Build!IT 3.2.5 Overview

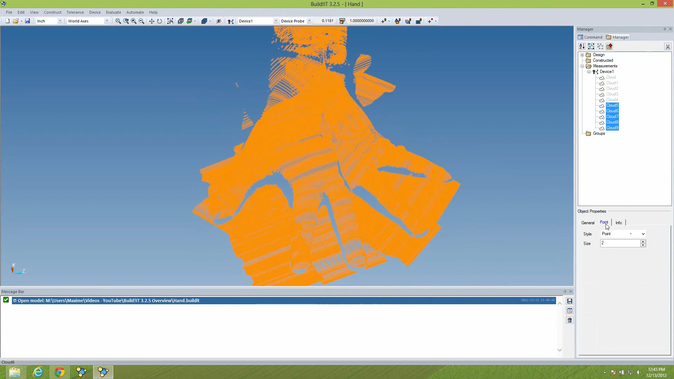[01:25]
We've added a new point type, called Shaded Disk.
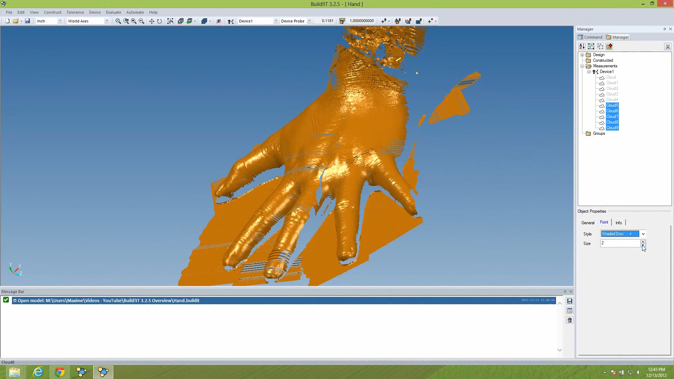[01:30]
It displays the scan cloud like a surface, with reflections, shading, and even texture.
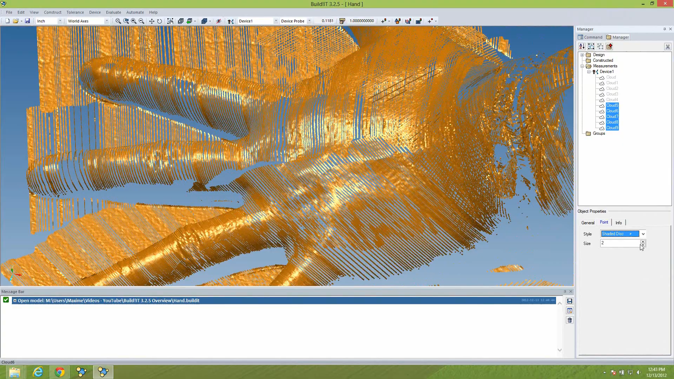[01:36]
And, unlike polygonized surfaces, you can still look at the individual points by zooming into the cloud.